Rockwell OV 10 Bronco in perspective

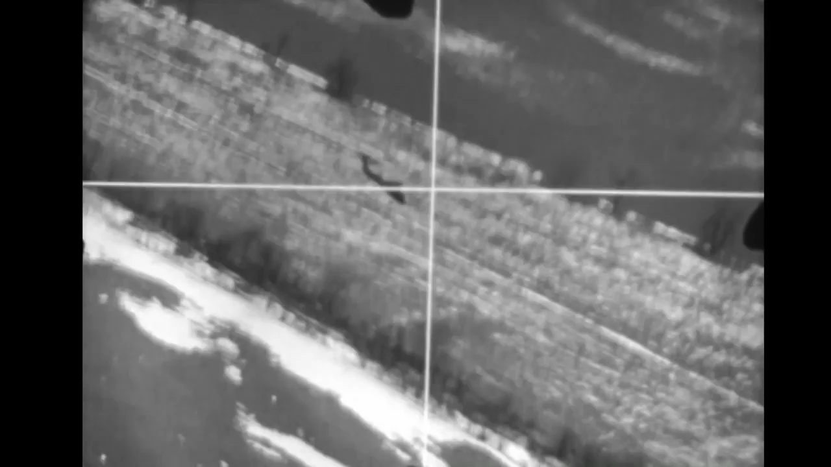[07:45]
Tracking tests were conducted against helicopters in maneuvering flight from hover up to 110 knots at speed.
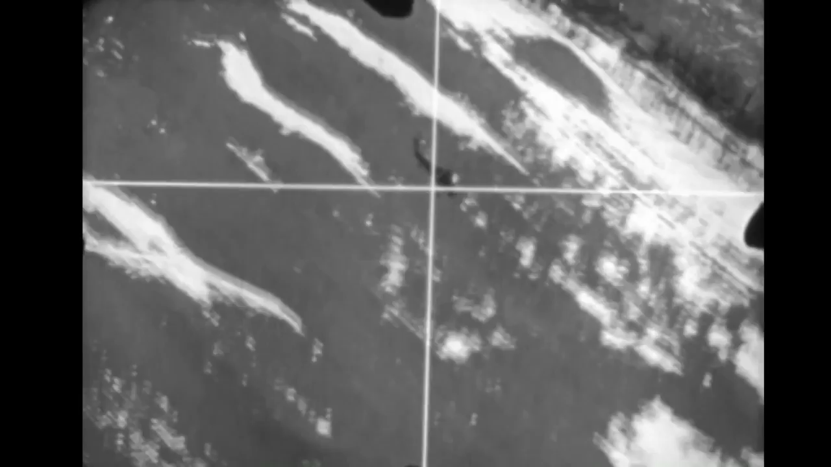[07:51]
Helicopter maneuvering had little effect on the ability of the OB-10 to maintain air-to-air orbital track in a side-firing mode.